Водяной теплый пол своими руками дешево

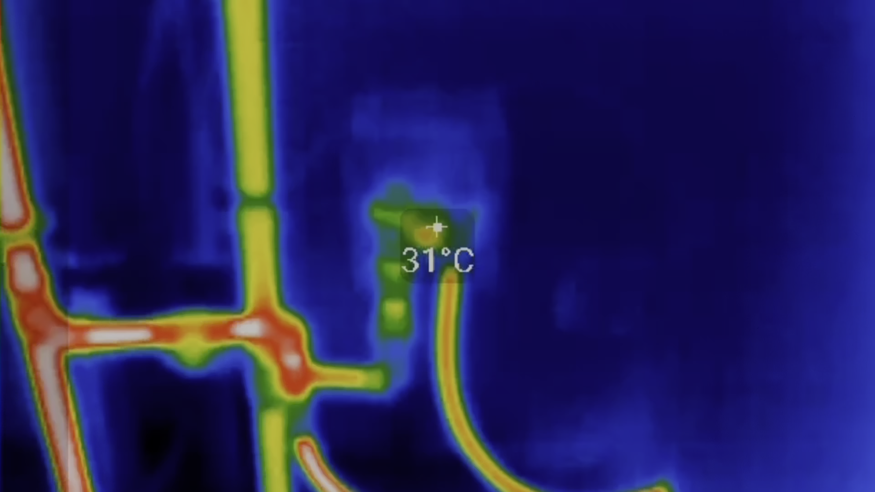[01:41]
On screen: spot 31°C
запустили мы бокс им давайте посмотрим что получается вот выходит у нас но он говорит там порядка 40 на
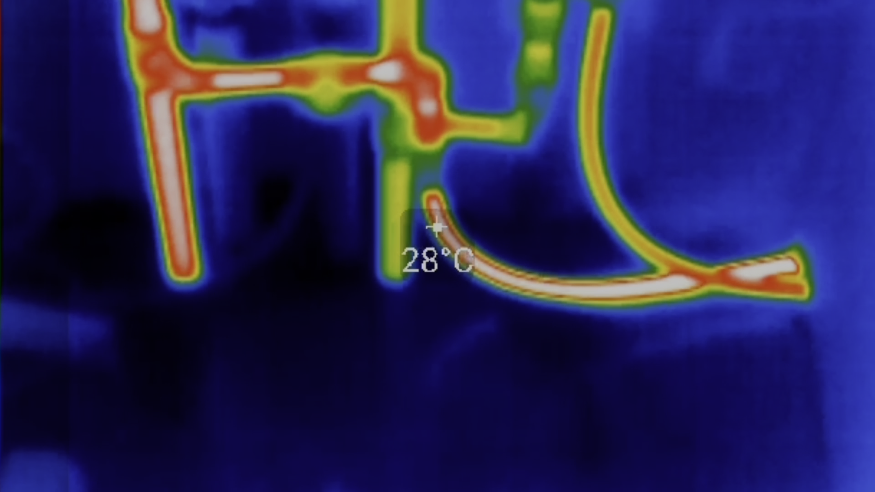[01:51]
On screen: spot 28°C
самом деле даже побольше не пляшет постоянно выходит видите по прохладнее всего и он
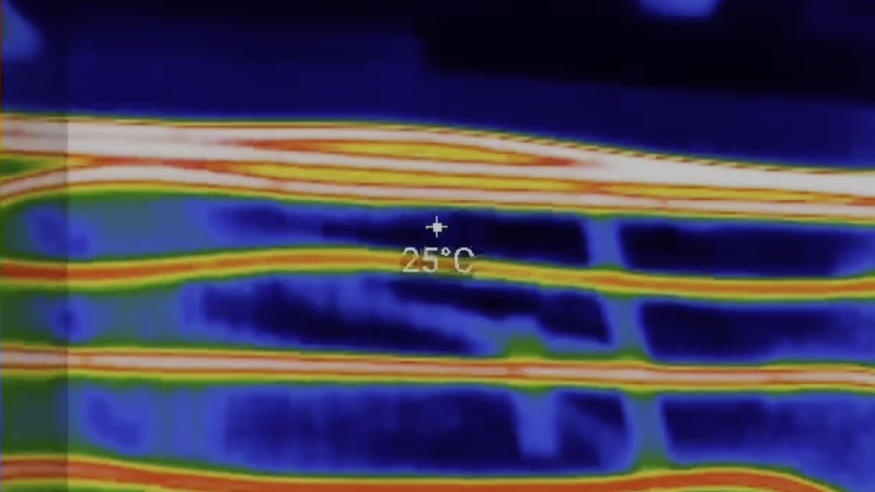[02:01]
On screen: spot 25°C
вот верхняя нападача и вот у нас с обраточка идет принципе более-менее разница
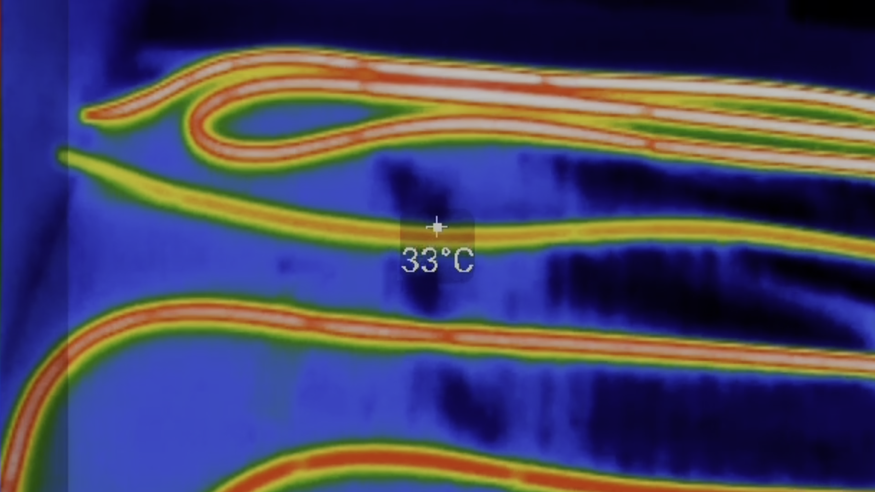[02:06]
On screen: spot 33°C
небольшая то есть ну заходит у нас 40 наружнее то есть теплоноситель
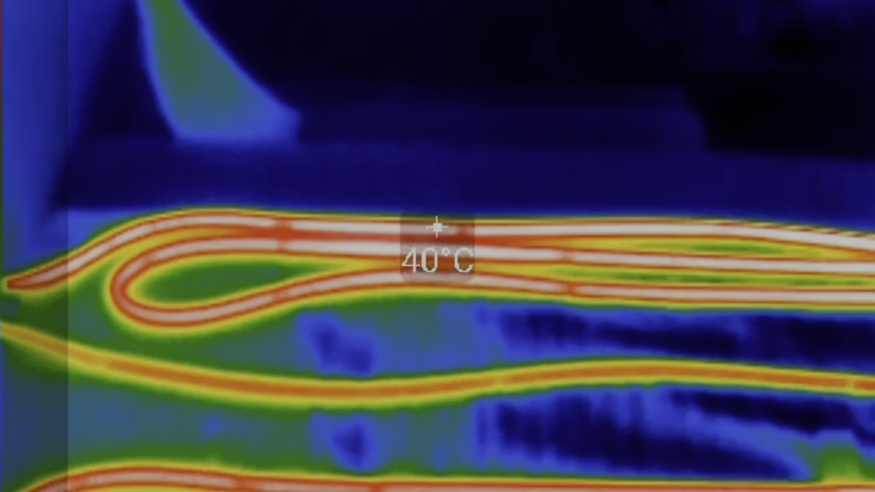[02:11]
On screen: spot 40°C
там около 50 через трубу выходит 40 и на обратке около 30 то есть разница 10
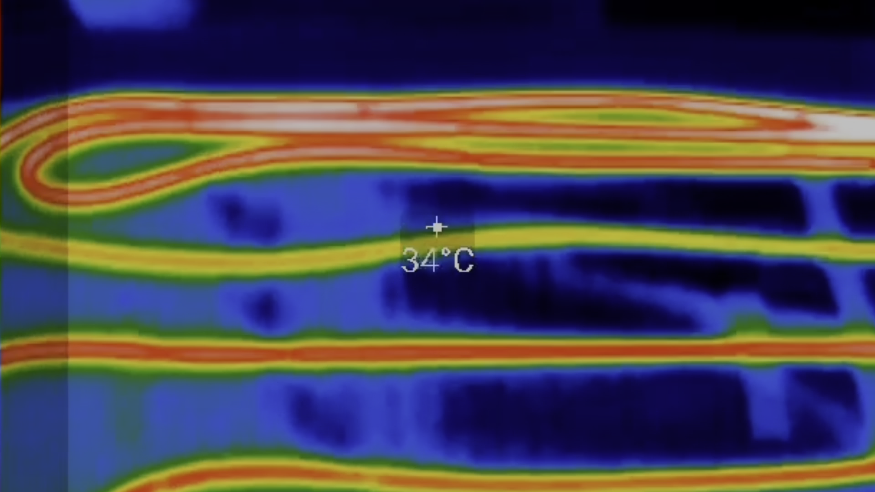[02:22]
On screen: spot 34°C
градусов что хочу сказать тут важно